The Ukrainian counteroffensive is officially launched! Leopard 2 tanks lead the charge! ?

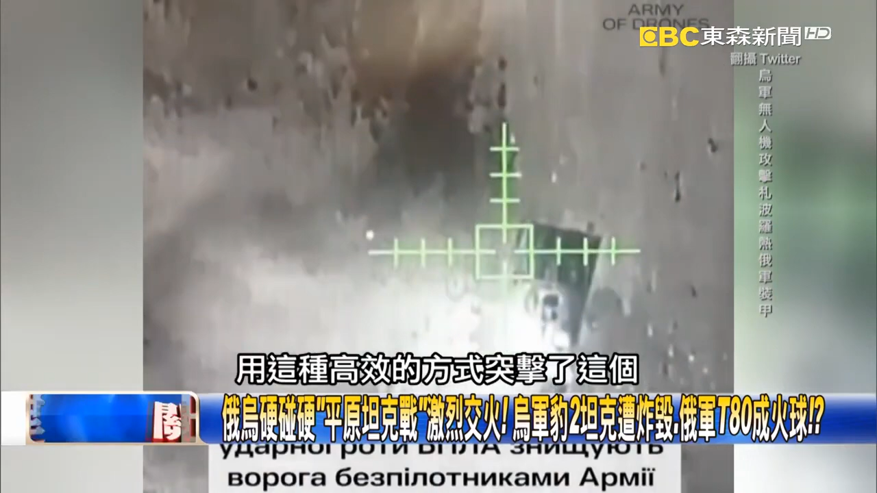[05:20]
击了这个灭了这个三台这个俄罗斯的坦克两台的这个步兵车还有一个弹
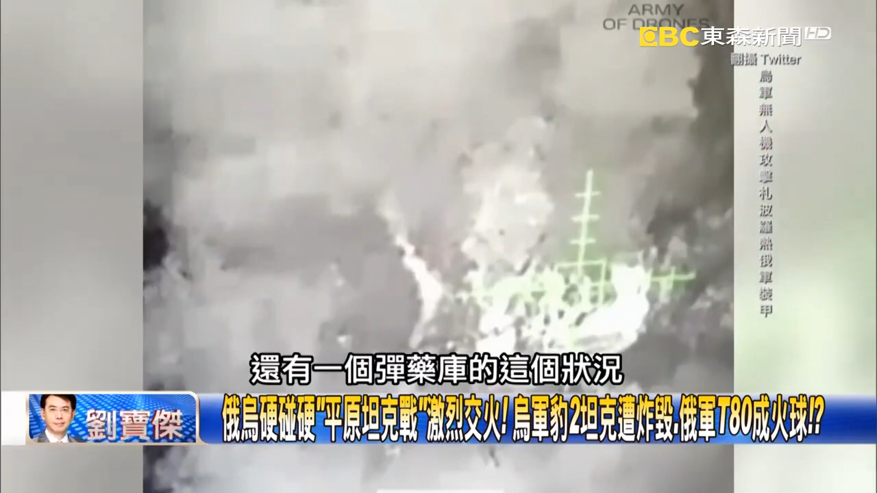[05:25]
药库的这个状况甚至他们还说他们在杂波罗的附近发现了一个俄罗斯的军营之后
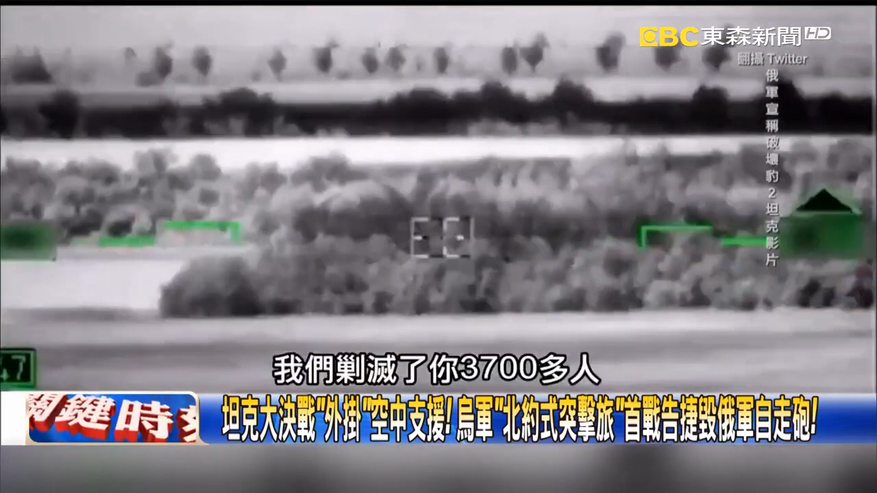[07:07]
灭了你3700多人还有毁了50多辆坦克50多辆坦克没错
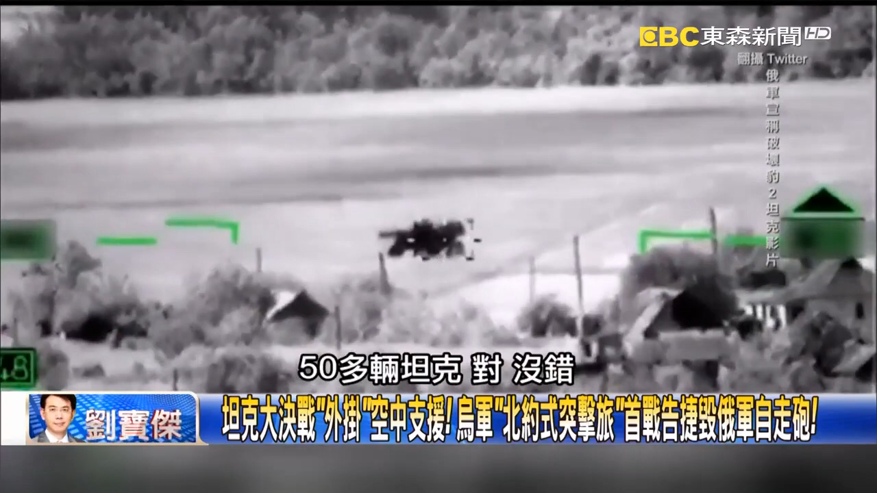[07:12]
然后他说什么我们出动什么我们用这个空天军的这个卡52还有米28的武装直升
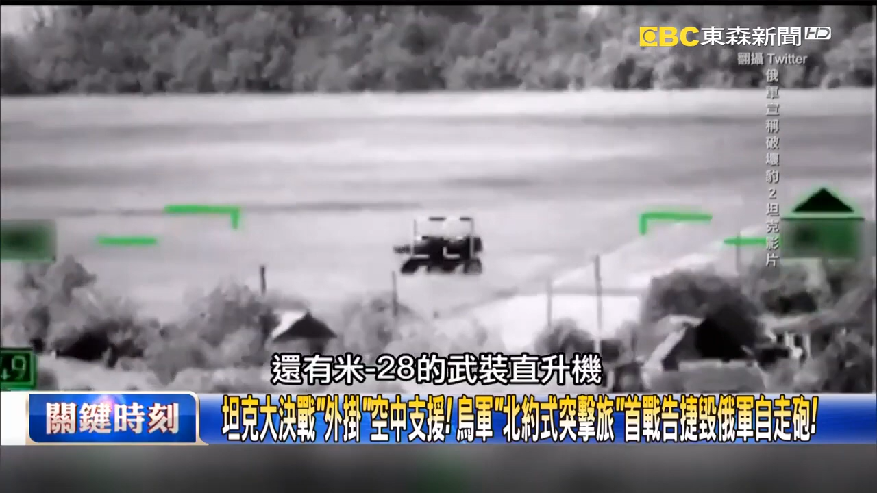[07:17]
机用反坦克飞弹不断的攻击你他说有多量的这个爆四坦克变成这种俄罗斯的目标我们就要摧毁你然后他说他罕见的说我们俄罗斯这一次也有71个军人死亡200亿个人受伤然后损失了15辆坦克9辆这个战兵这个
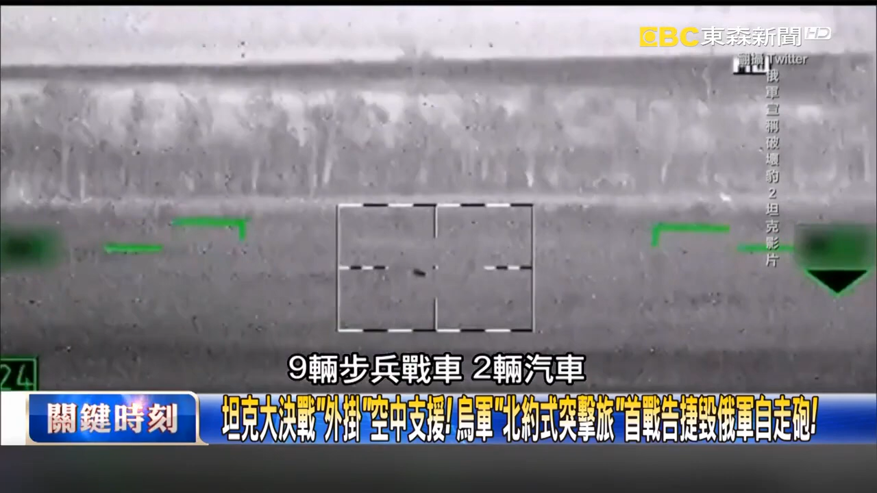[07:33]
所谓步兵战车两辆汽车还有九门大半讲的好像是真的那他当然之后就有一个
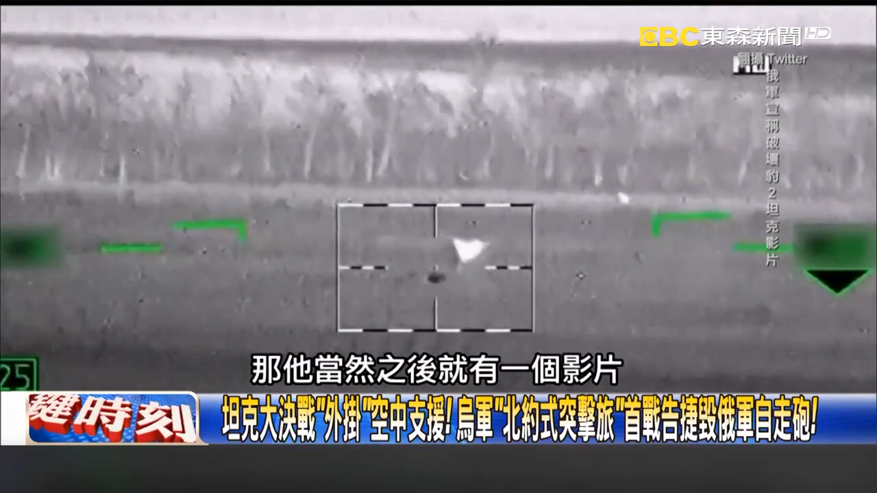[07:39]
影片人家就说你真的摧毁了这个给我看影片的好 结果他就说你看我们这种卡52的直升机上去的时候你看我们就用这样目标锁定之后我们就摧毁我们把你爆额坦克摧毁了我们摧毁了你看锁定目标这个是卡52的直升机还有这个米28的系列的直升机你看锁定这个144爆额坦克之后然后就直接把你摧毁
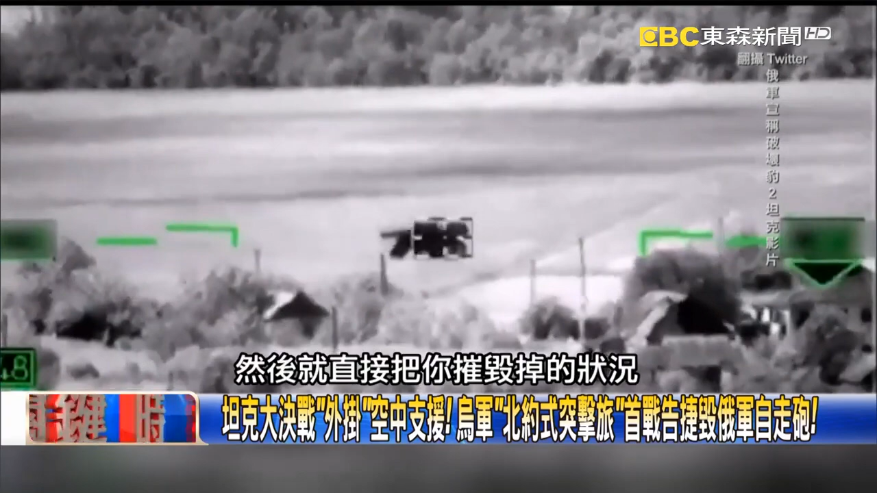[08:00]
掉的一个状况他公布了非常多画面还有锁定非常多台的这个画面这样的一个状况结果保洁人知道这样的这段影片大家远远一看你就觉得好像你看飞弹飞出去好像好像真的是这个爆额坦克的这个样子但后来相关的人士仔细去验证那是什么东西发现不是根本就不是爆额坦克就是说你看这个画面你看我们来对比一下这个我们把它近拍跟这个